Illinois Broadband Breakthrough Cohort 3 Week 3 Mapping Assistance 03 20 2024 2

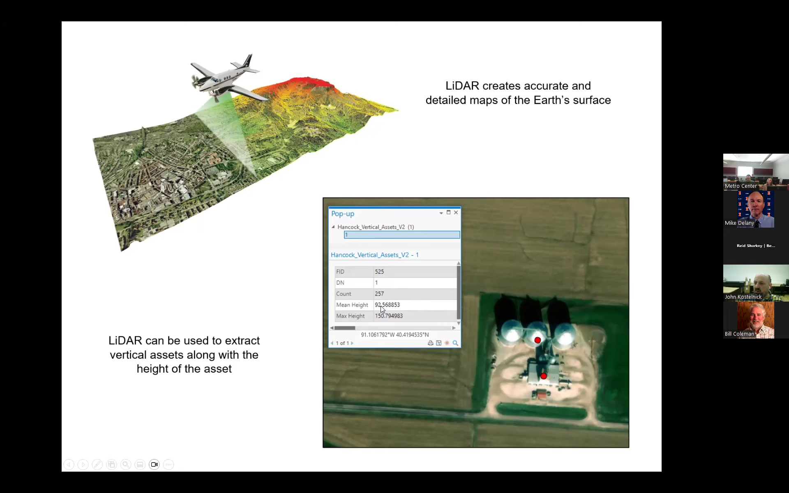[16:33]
And so we use, we rely on that to identify where these, these high points, um, are the end result is something like this. We have some, some grain elevators here. We have a couple of dots and we can tell, we know how high, very precisely how tall those assets, um, are. So that's essentially what we're doing. We're extracting those high points. Um, here's an example.
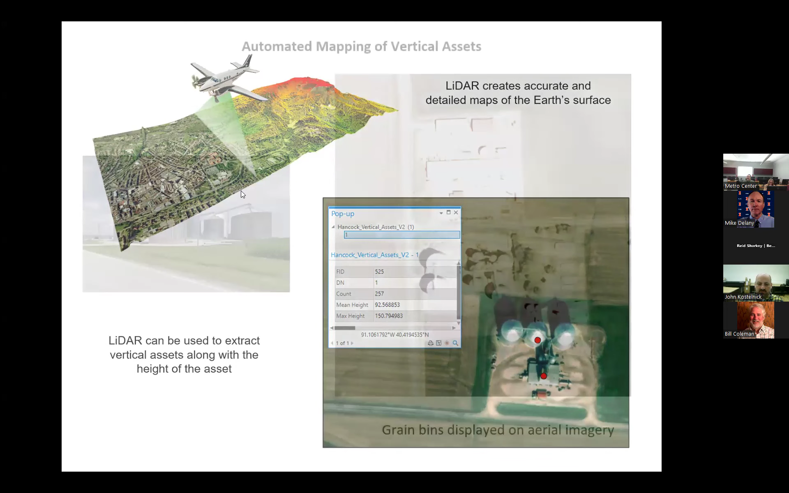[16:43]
So again, we've got these grain bins, this on an aerial image, this is what these grain bins look like from above. And so what we do is we use the, the LIDAR, this is what's called a digital surface model.
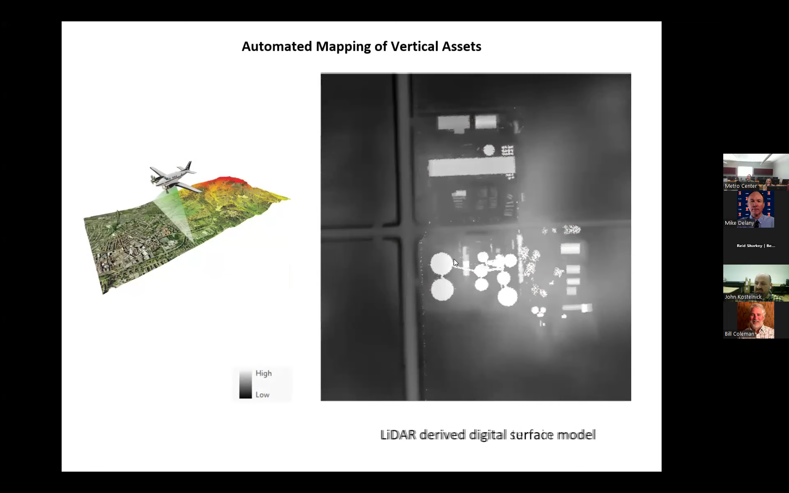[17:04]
And essentially what this does is the white are the higher areas and the black are the lower areas. So this is showing us essentially the height of, of objects. And we can essentially subtract that from the bare earth.